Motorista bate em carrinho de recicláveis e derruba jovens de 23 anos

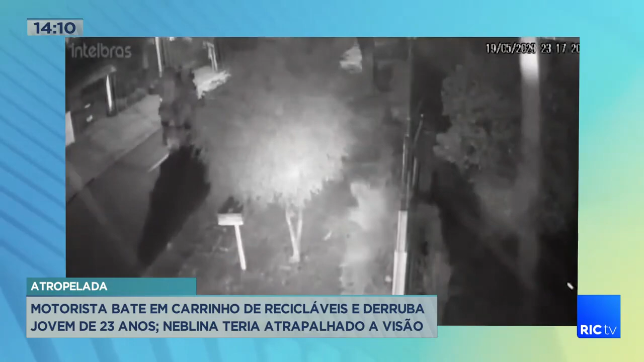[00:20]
O automóvel aparece e bate nele. Em outro ângulo também é possível perceber isto. A motorista só para alguns metros depois de arrastar o carrinho. O carro passava entre a noite e a madrugada por esse trecho da rua Lameia Lins, no bairro Parolim.